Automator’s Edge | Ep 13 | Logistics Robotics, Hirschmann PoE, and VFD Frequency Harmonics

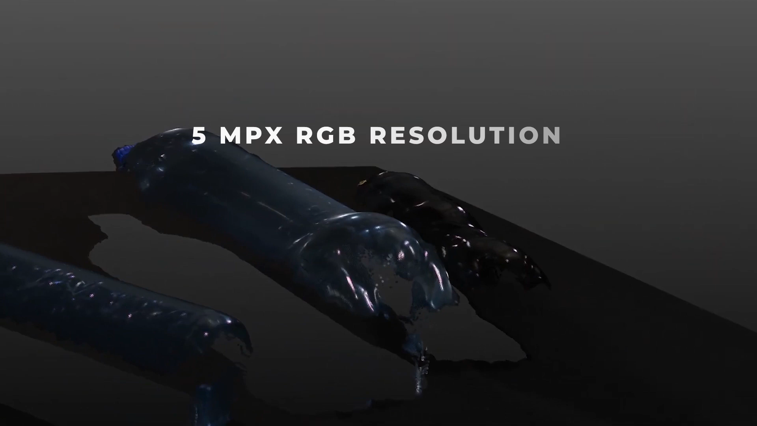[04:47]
3D cameras like the Zivet 2 Plus M130 enable robots to perceive objects similarly to humans.